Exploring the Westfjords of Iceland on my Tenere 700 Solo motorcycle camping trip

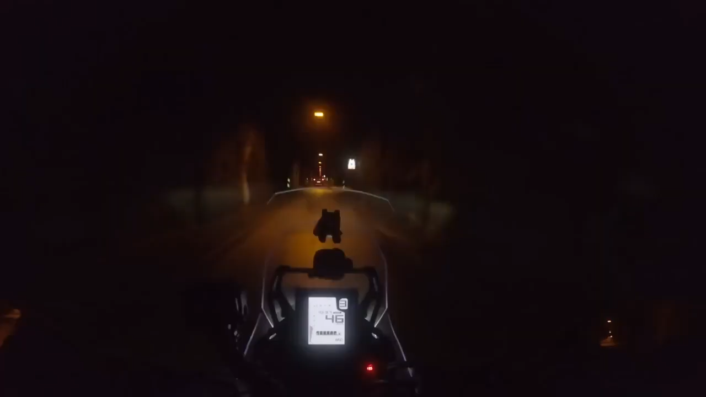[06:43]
this is definitely the most narrow tunnel I've ridden in. There's only room for one car at a time, so yeah, here we go. There's all these little places you can pull over when there's cars coming towards you, because you can fit two cars on the sides.